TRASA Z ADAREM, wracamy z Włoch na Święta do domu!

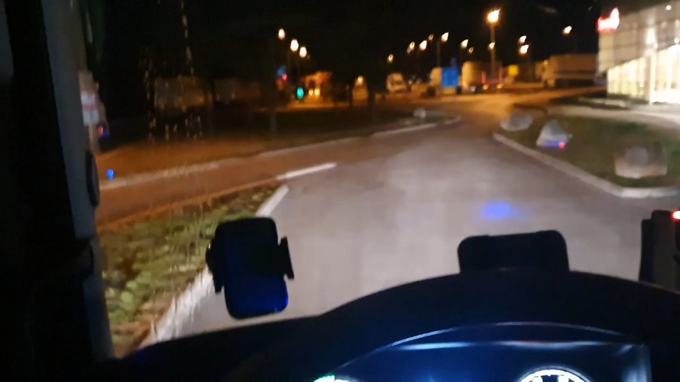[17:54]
Jest 5:22. Pełna moc. W ogóle zobaczcie, kurczę, jaka temperatura. 9 stopni, czy to widać?
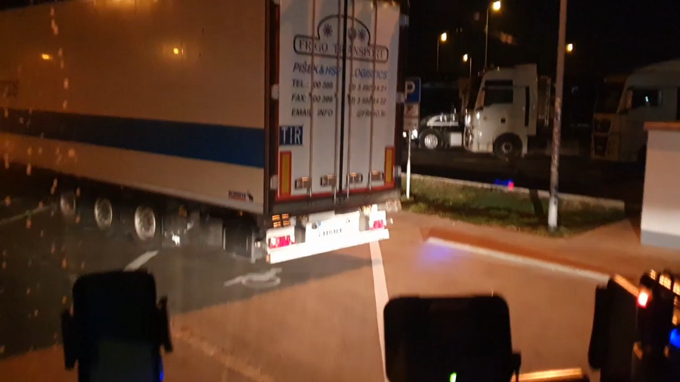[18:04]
9 stopni. Ładnie, nie? Jest nieźle, zaczyna się robić nieźle.